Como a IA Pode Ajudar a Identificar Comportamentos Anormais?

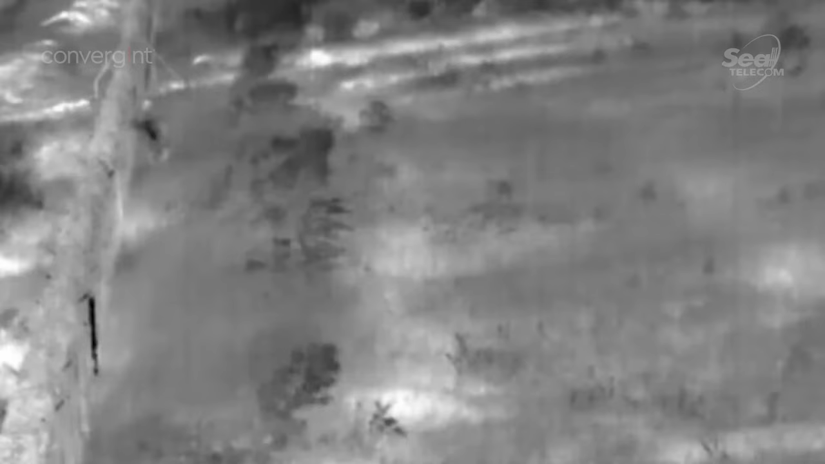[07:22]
A câmera consegue aprender o que são animais, que é comum ali na cena, e o que é uma pessoa.
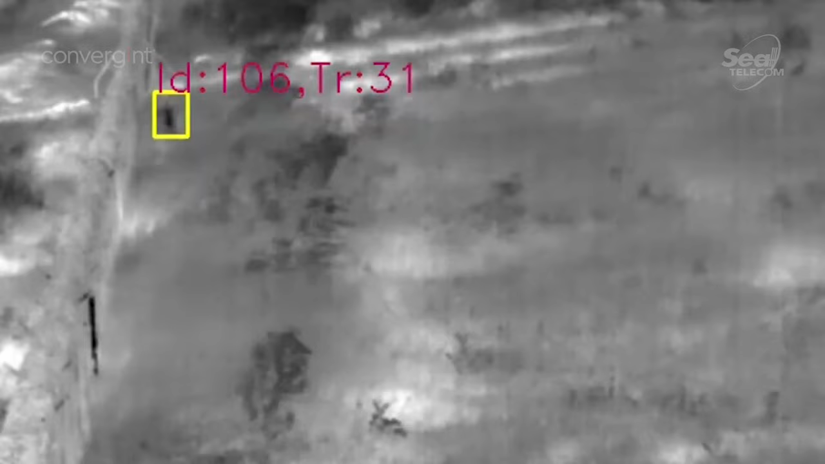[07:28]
Então, à medida que uma pessoa invade um perímetro no campo visual da câmera,
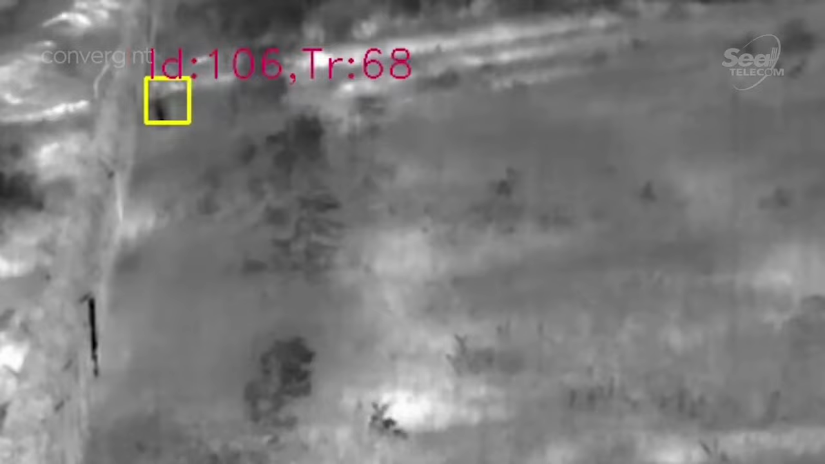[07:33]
ele já consegue alertar e avisar o operador. E quem vai tomar essa decisão de enviar uma equipe de Honda é o time de operação.